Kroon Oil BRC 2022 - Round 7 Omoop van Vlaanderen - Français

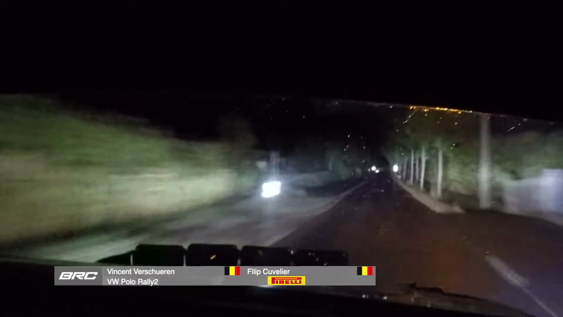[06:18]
Comme vous voyez, dans les deux dernières spéciales, il recommence à pleuvoir.